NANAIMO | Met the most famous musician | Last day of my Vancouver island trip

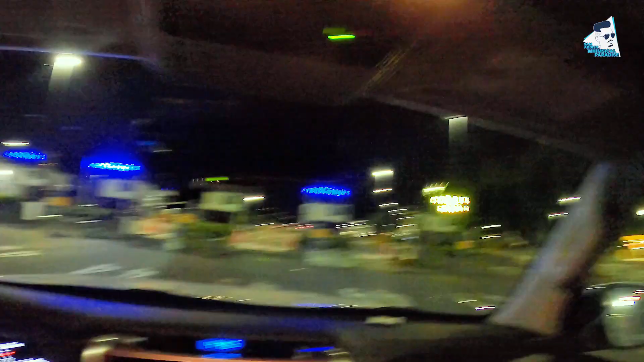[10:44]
ഇവിടെ എല്ലാം ഇങ്ങനെ വണ്ടികൾ കിടപ്പുണ്ട്, ഇവിടെ ഉണ്ട് ഇങ്ങനെ ബാക്കിലായിട്ട് വണ്ടികൾ. പിന്നെ ഇവിടെ നമുക്ക് വാഷ്റൂം സൗകര്യങ്ങളെല്ലാം ഉണ്ട്.
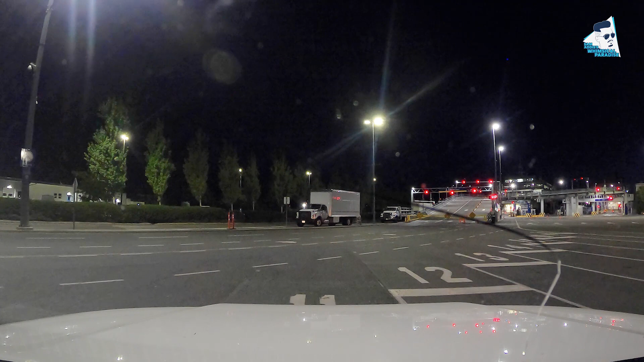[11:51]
താഴെ വണ്ടി പാർക്ക് ചെയ്തിട്ട് നമ്മൾ പിന്നെ അവിടെ ചെന്ന് കഴിഞ്ഞിട്ട് ശേഷം താഴെ വന്ന് വണ്ടി എടുത്താൽ മതി. ഞാൻ നേരത്തെ വന്നോണ്ട് ഞാൻ ഇപ്പൊ ഫസ്റ്റിൽ കിടക്കുന്നു.